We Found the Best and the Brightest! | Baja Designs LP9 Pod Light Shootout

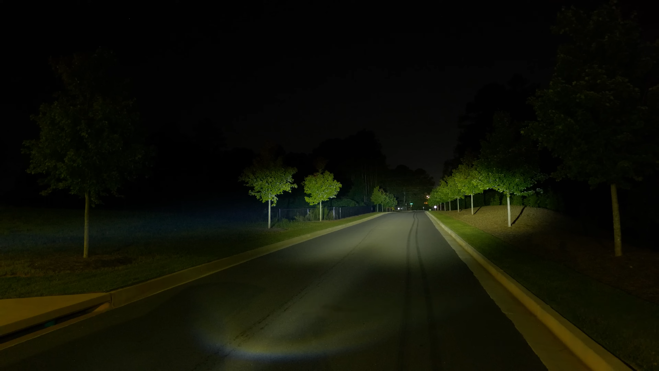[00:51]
Let's start with the Morimoto Big Banger, the combo beam pattern. As you can see this illuminates down the road, but it also gives you that additional feel. This is a beam pattern that we have grown to love. Having two of these on your vehicle would be wild. This is one of the best outputs I've seen in the combo driving beam pattern. Now we've got one Morimoto Big Banger HXB spot beam powered up. And as you can see that hotspot is intense. This is for if you're driving fast and you need to see as far down the road as possible.